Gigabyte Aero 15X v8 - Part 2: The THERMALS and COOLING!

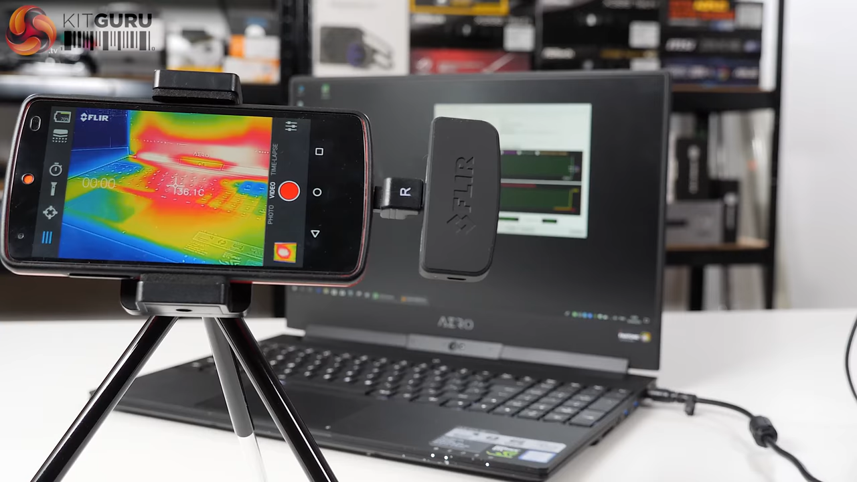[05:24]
are baking hot and parts of it are icy cold and it's not so this laptop is just idling at the moment the range of temperatures is going to be between 20 on the cooler parts of the keyboard and 30 something towards the hotter parts if I put my hand up to it as I am officially a mammal it's going to go up to 34 or 35 but it looks far hotter than that and that can be deceptive so the differential between coolish
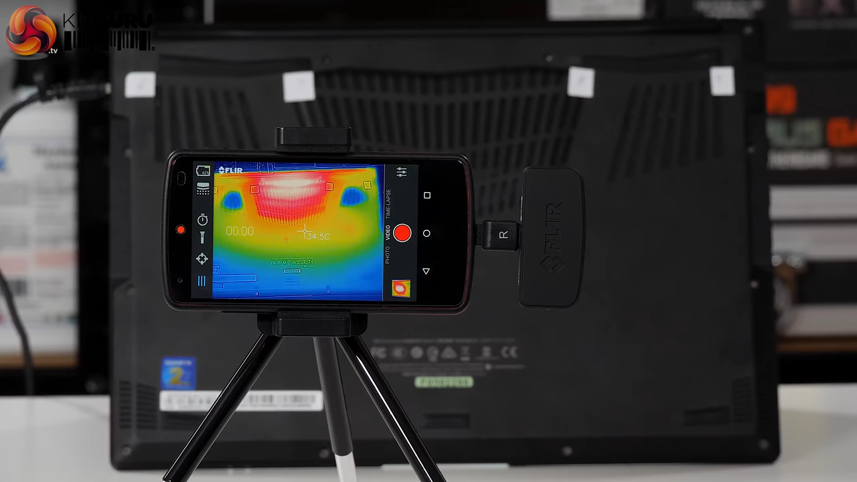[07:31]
underside of the laptop you're looking directly at that great big vent which is directly over the CPU and the GPU so in effect you're looking directly at the chips or the back of the chips you're looking at the territory of the chips so it looks smoking hot but what it doesn't tell you when you do this analysis it doesn't give you any clue of actually how the air is flowing through the laptop now in a sense that's an irrelevance but as I raised the point about airflow and cooling noise and fans and such like in the review I've made a